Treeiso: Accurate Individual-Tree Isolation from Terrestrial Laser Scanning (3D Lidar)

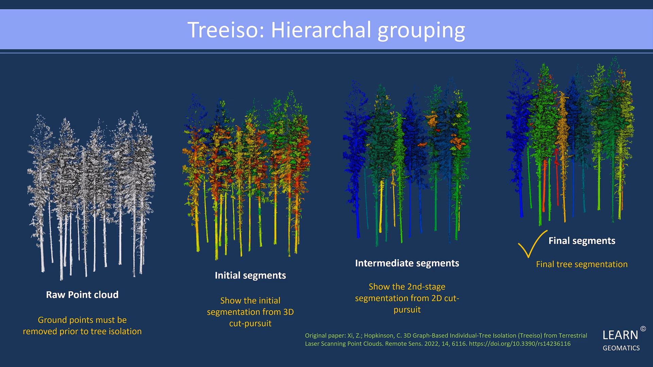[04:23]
Finally, the final tree segmentation is achieved, providing comprehensive and accurate results. For more theoretical details, there is no paper better than the one below. But how the TreeISO works? The process initiates with an XYZ point cloud, and it follows a two-stage cut pursuit clustering approach. This method capitalizes on the understanding that trees exhibit two levels of scales. A branch level, with a high 3D freedom of variation, and a whole tree level, where the 3D freedom reduces to approximately 2D because of the uniform upward growth direction of trees.
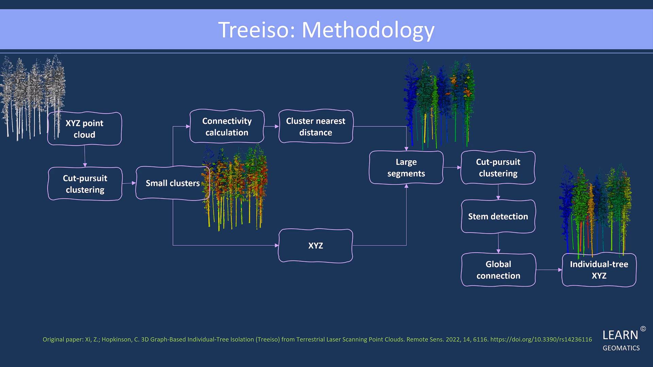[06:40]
is an invaluable tool for isolating individual trees from terrestrial laser scanning point cloud data. Its multi-step process ensures accurate tree boundaries. Now, let's do a demonstration of Tree-ISO in action using Cloud Compare. In the resources section of your course, you can find the data that I will be using for this demo. I will showcase two case studies, one involving terrestrial laser data, which is relatively straightforward, and another involving aerial litter data, which presents a more complex scenario.
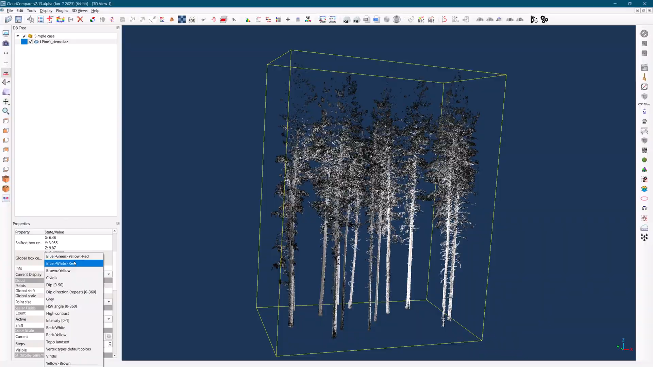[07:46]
This particular point cloud contains 14 trees,
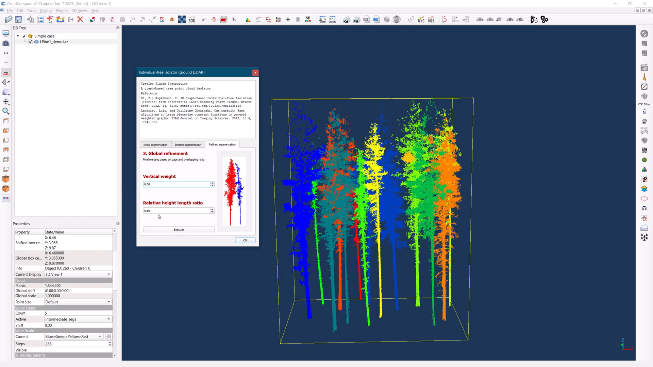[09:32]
And when finished, click OK. At this point, we can examine the results of the segmented trees. If the rendering appears unclear, you can activate the i-Dome lighting effect for improved visualization. In the Properties menu, you can explore the initial segments,
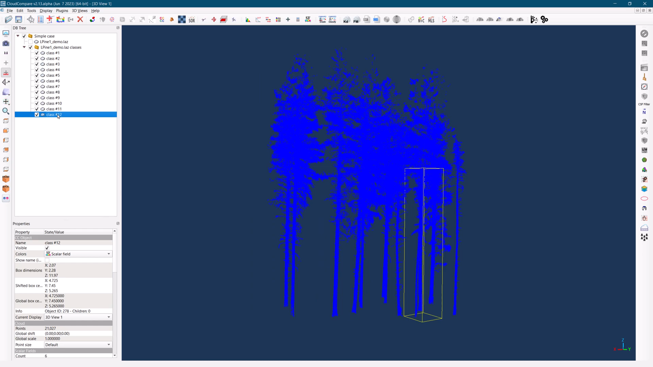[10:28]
Upon performing these steps, we initially obtained 12 trees instead of the expected 14. of the expected 14. This discrepancy occurred because four trees were incorrectly merged as two because of their close copies, making it difficult for the algorithm to differentiate them.
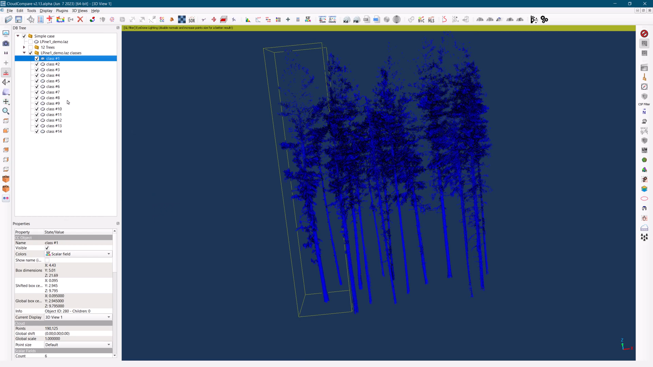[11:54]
And there we have it. We now have all 14 trees accurately isolated and beautifully displayed.
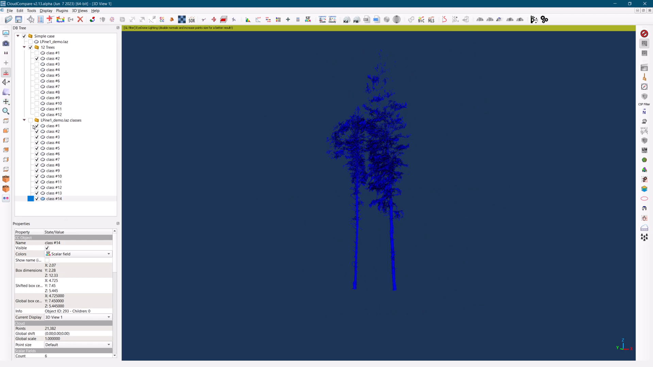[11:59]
This demonstrates the effectiveness of the
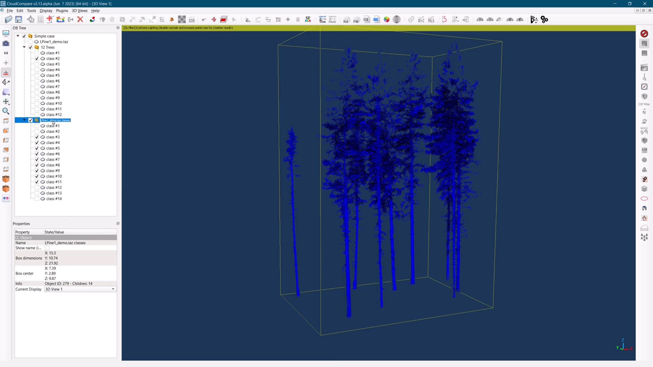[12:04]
Tree-ISO algorithm in individual tree isolation from terrestrial laser scanning data. It showcases how adjustments to parameters like regularization strength can improve the accuracy of tree isolation.
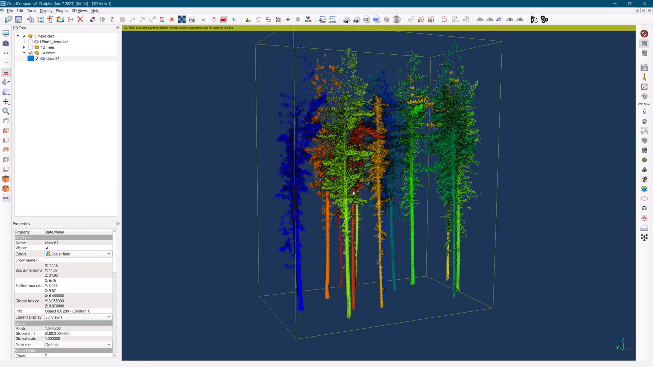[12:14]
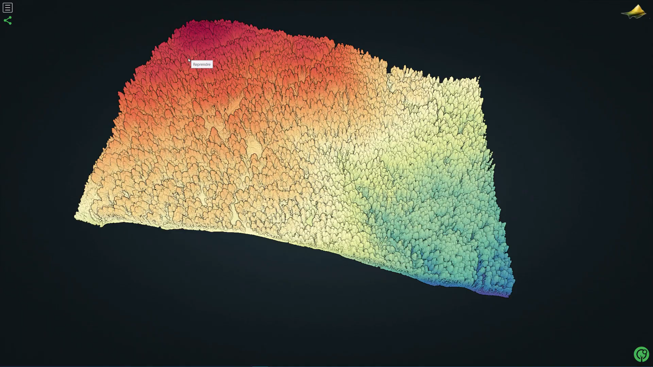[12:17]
Now,
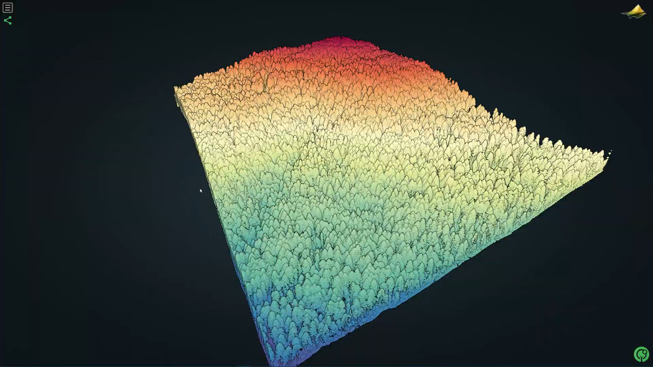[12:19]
let's explore a second case where we will use an aerial point cloud to observe how Tree-ISO performs on this type of data.
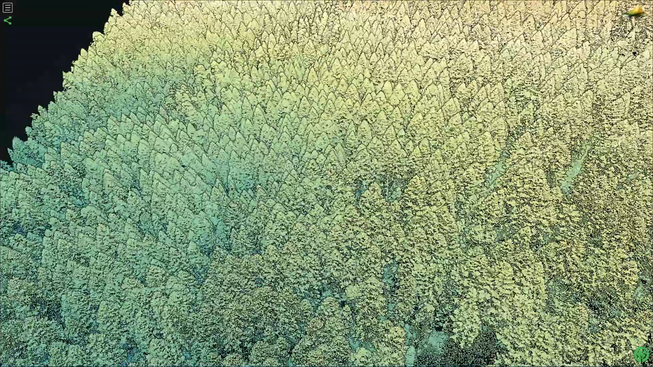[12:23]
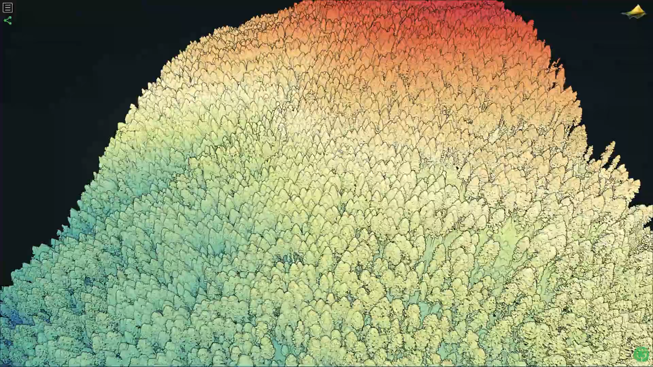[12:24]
Although Tree-ISO is primarily designed for terrestrial laser scanning, we will assess its performance on aerial point clouds since they are more commonly available.
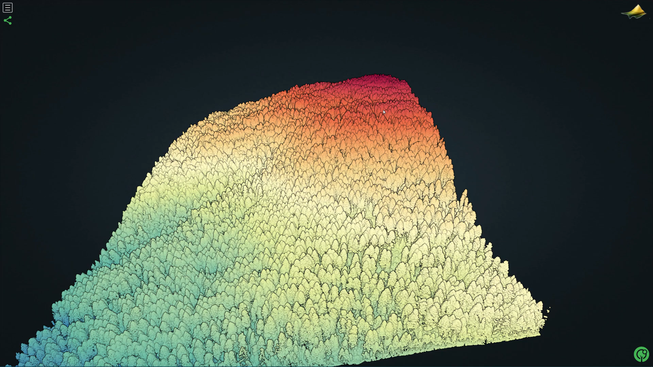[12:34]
The point cloud we will be working with covers a forest area in the mountains of the United States of America.
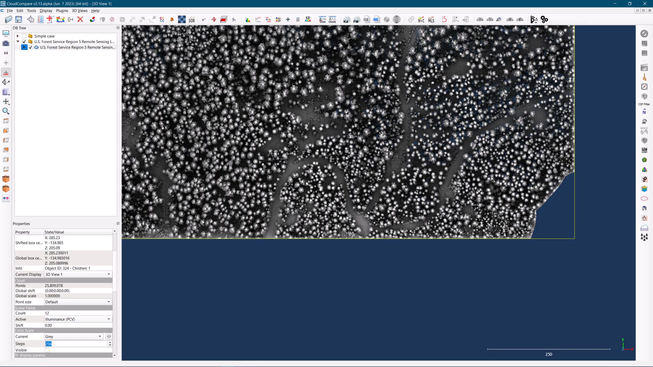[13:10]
However, due to the large size of the point cloud, I will crop a smaller area for processing purposes.
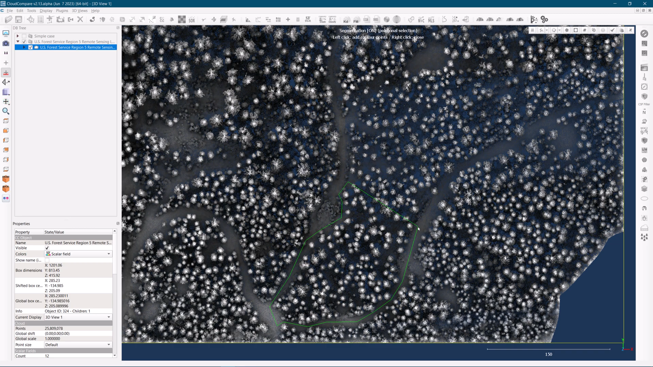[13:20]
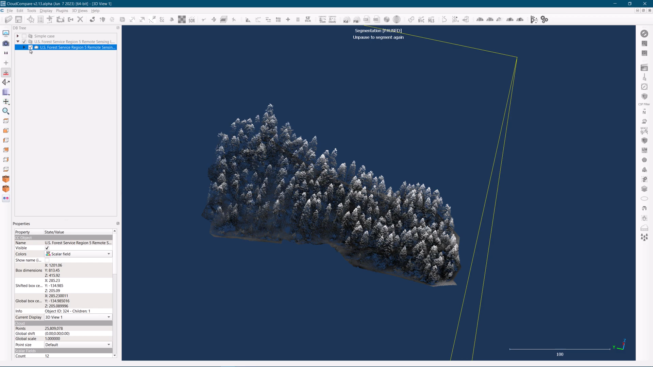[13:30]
Next, we will use the cloth simulation filter to extract the ground from the point cloud.
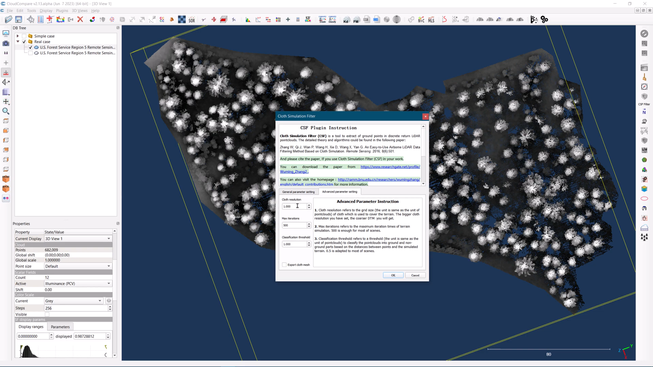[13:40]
It is recommended to increase the classification threshold to ensure
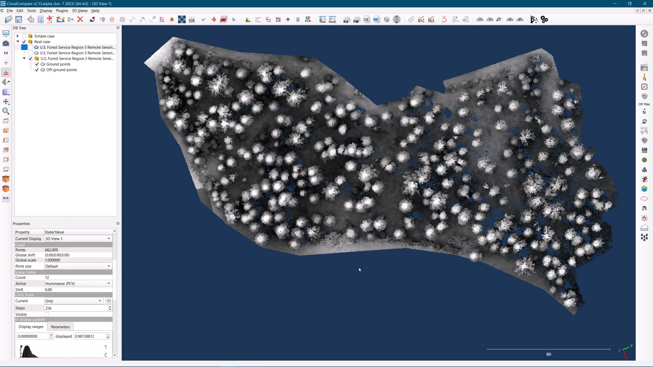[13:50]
that all ground and short vegetation are effectively eliminated.
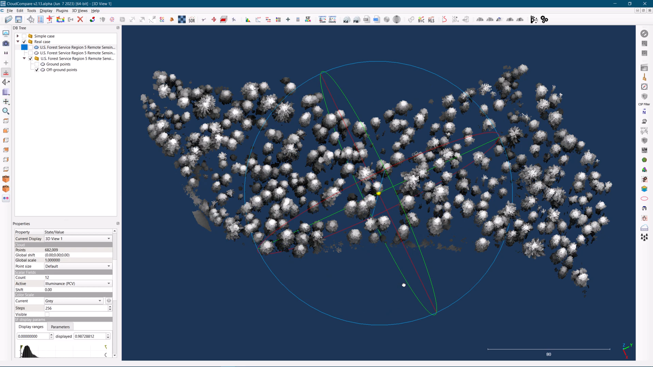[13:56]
This step helps in focusing solely on the trees that we aim to isolate. Following that, the statistical outlier removal filter will be applied to eliminate isolated points in the ground, as our goal is to isolate the trees themselves.